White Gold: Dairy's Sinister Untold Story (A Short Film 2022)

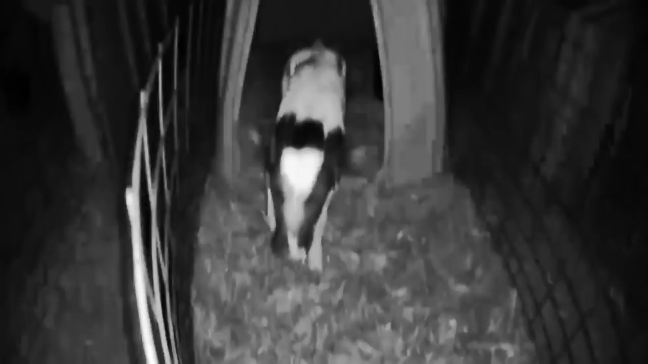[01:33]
Kept in a kennel. They barely got three metres to walk back and forth.
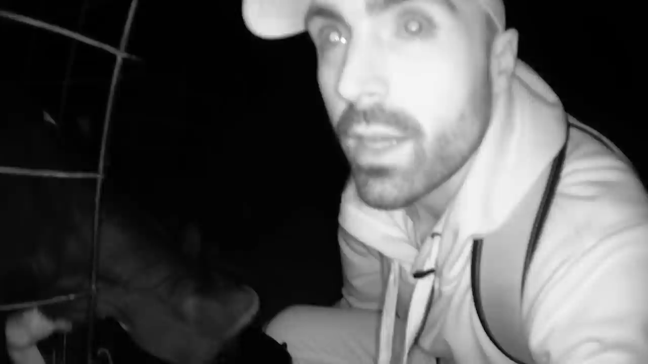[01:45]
They desperately need to suck all from their mother.
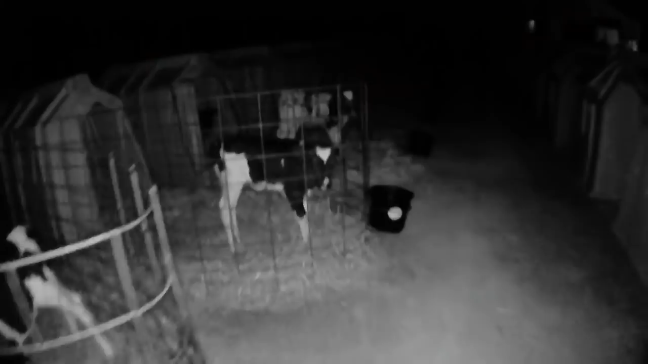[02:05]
Innocent prisoners of the dairy industry in the UK born into solitary confinement.
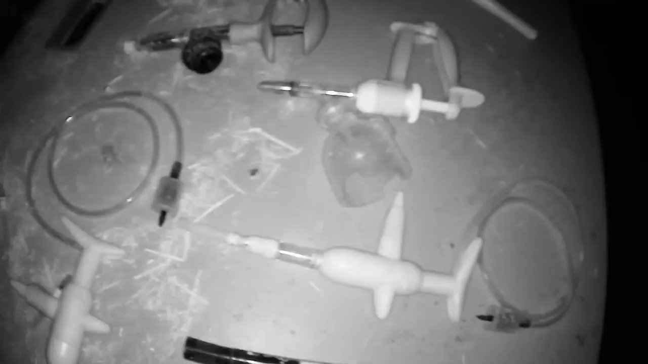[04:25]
There's some tools here on the table. It's hard to make them out.
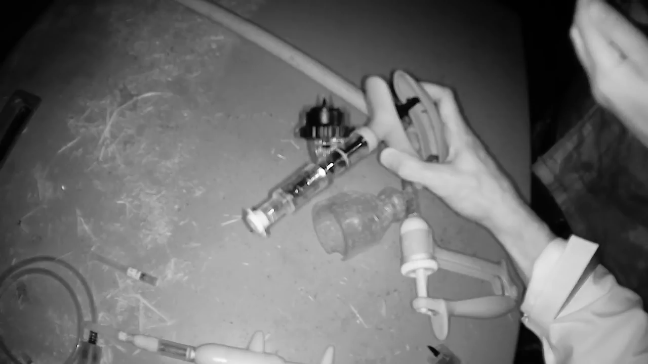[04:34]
Okay, so we found this. They probably hit the cows with this so that they behave or comply.
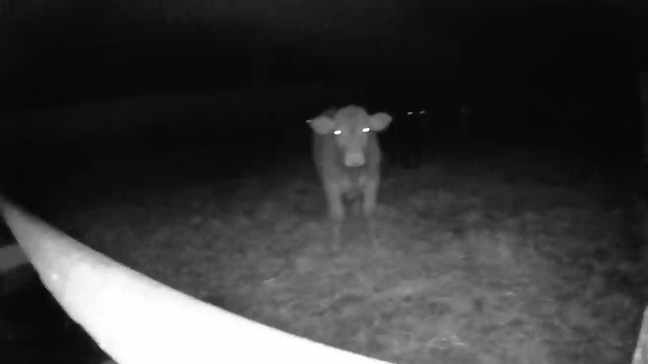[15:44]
Hello darling. Hello. Can you see all the eyes?